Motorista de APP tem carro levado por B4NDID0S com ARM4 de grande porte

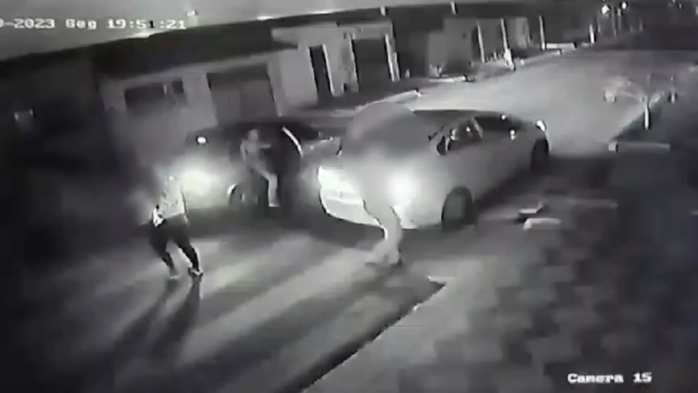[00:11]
assaltantes rendem o motorista de aplicativo Atenção, armas pesadas também, atenção ó Olha, parece até com aquela ação também que aconteceu no barco de Felipe Camarão Mas não é,
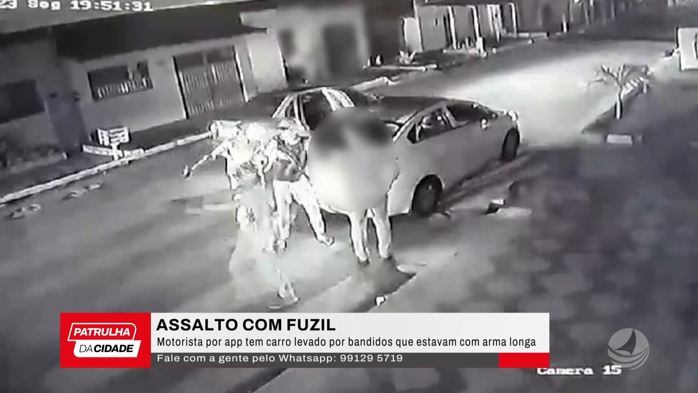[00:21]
é outro assalto Assaltam o motorista de aplicativo, a imagem da tela Tem arma de grosso calibre aí ó São quatro assaltantes, renderam o motorista de aplicativo Na hora
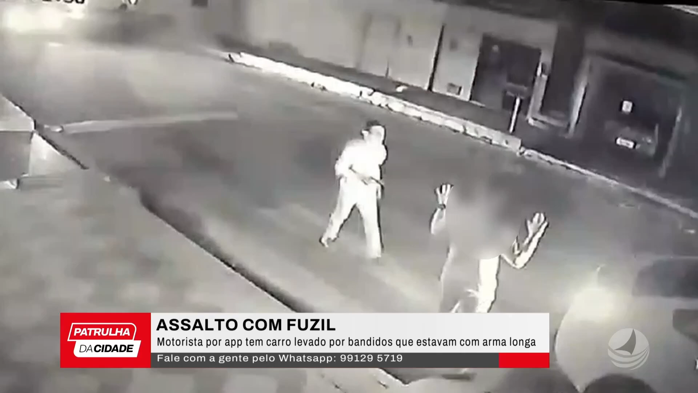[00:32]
em que ele ajudava a cliente a tirar inclusive compras do seu carro A imagem na tela, assalto exatamente com fuzil Arma pesada, levaram o carro do motorista do aplicativo As imagens na tela da audiência do programa Patrulha da Cidade É uma ação que chama atenção pelas características também Do fato que ocorreu no barco de Felipe Camarão ó São quatro assaltantes também Tem arma aí, tem revólver,